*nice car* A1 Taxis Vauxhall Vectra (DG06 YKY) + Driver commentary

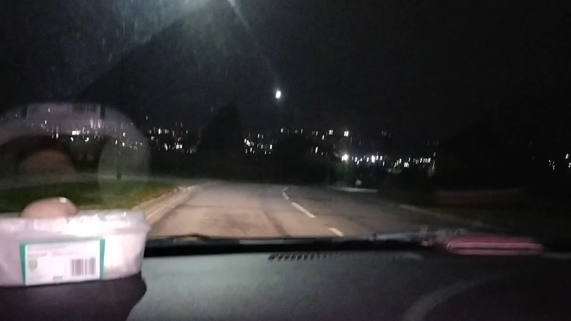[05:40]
Look at this, everyone. Wonderful view. This is a wonderful view of Sheffield that night. Right the way around, from the east over at Meadowhall, right the way around to virtually Bramall Lane. Mm-hm. On a clear-to-clear day, you can see right across onto the moors at the Dermot edge. Mm-hm.